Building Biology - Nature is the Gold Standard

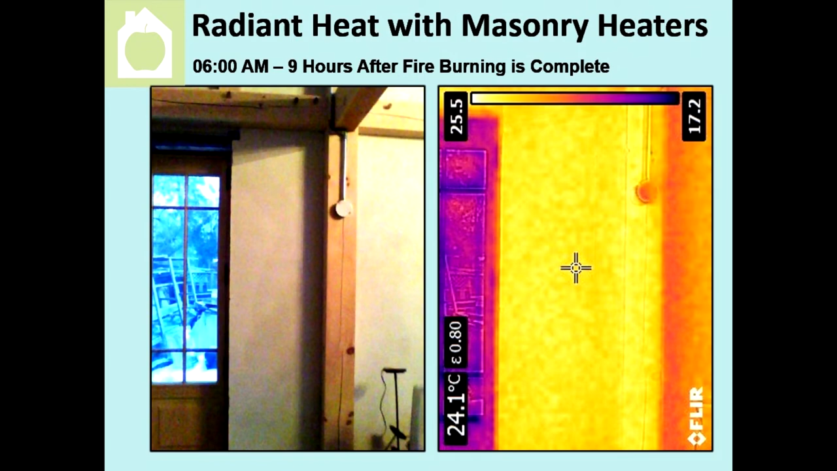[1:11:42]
On screen: spot 24.1°C
So these are some of the clay walls that are beside the masonry heater. And that clay wall is about 24 degrees there. When I did the imagery of the wall before the fire was started, it was around 19. So, you know, that took in a bit of heat for sure. And this is 12 p.m., so 15 hours after the fire burning is complete. It's 63 degrees Celsius, 58 degrees Celsius. So it's still heating a substantial amount. The theory here is that one burning of about 40 to 50 pounds of wood, which is a big burn, a big burn.